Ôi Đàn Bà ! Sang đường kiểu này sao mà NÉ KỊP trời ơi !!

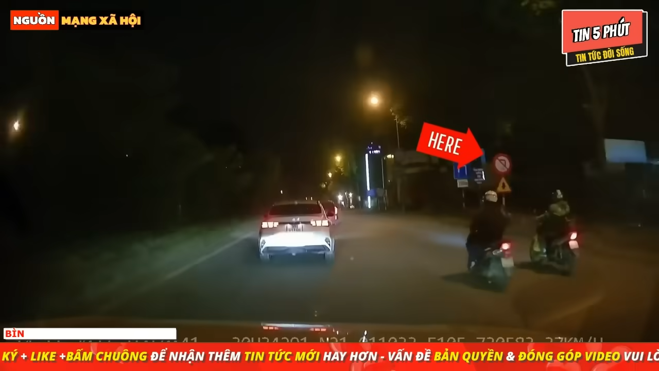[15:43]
Ở đây có biển báo là cấm rẽ trái. Nhưng có một sự việc bất ngờ đã xảy ra. Chiếc ô tô màu trắng này quyết định rẽ trái luôn.
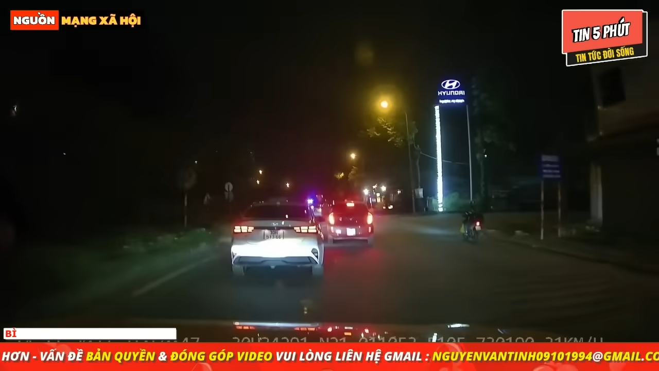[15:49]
Mặc dù là ở phía trước có biển cấm rẽ trái. Quá là khó hiểu.
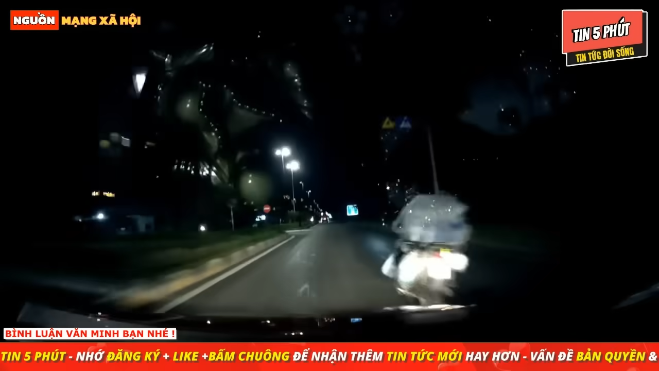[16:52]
Chiếc xe gắn cam đang chạy theo kiểu nửa thích nửa mẫu và xích một tí nữa đã qua chạm với một chiếc xe gắn máy khác. Thay vì chạy đúng một làn đường một phần đường thì chiếc xe gắn cam này lại chạy theo kiểu trang hãng. Chạy giữa đường không nghiêng về một làn đường nào hết.